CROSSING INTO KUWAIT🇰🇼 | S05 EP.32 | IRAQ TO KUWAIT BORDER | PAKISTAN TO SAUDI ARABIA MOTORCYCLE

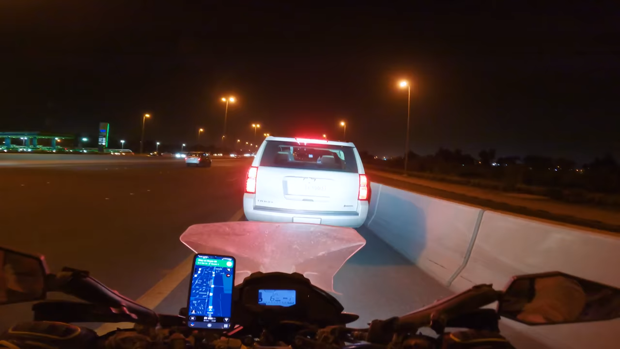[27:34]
अल्लाह खैर करे। बच्चा भी है उसके साथ पीछे बैठा, इसकी लाइट थोड़ी मैं नीचे कर दूँ। अस्सलाम वालेकुम,
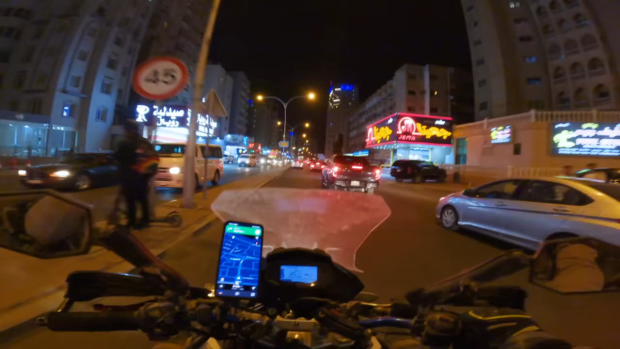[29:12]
ऊपर से अब हम इसके बारे में सोचें। अब हम लोग आहिस्ता आहिस्ता होटल के करीब पहुंच चुके हैं, सालमिया के एरिया में इंटर हो गए हैं, जहाँ पे होटल है।
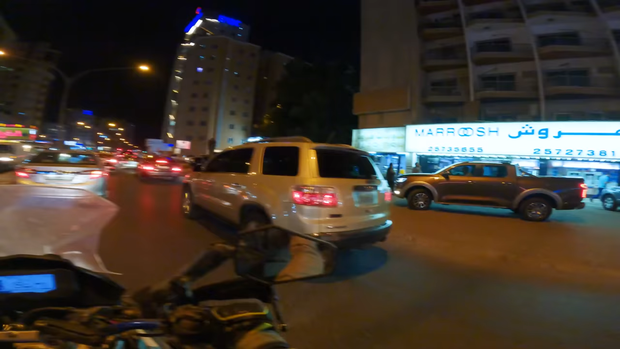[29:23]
तकरीबन कोई 2 किलोमीटर और रहता है, आधा घंटा तो लग गया कि पिछले 8 किलोमीटर पर ही मुझे।
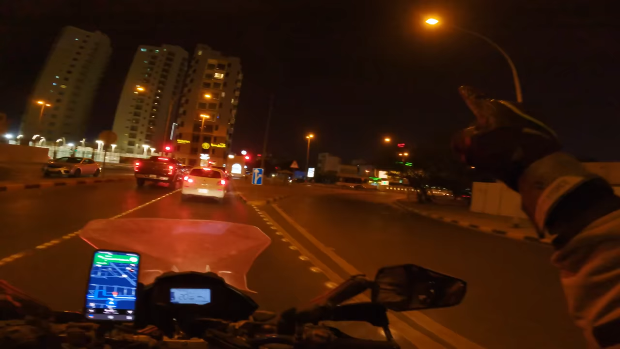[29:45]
भाईजान देख लो, वो होटल है मरीना रॉयल,
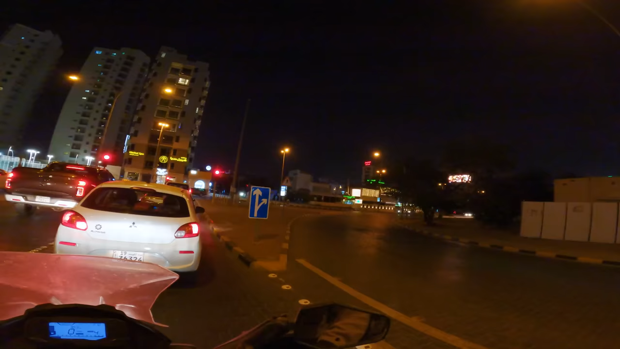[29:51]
नज़र आ गया फंदूक जी, लेकिन घूम के आना है इस साइड से।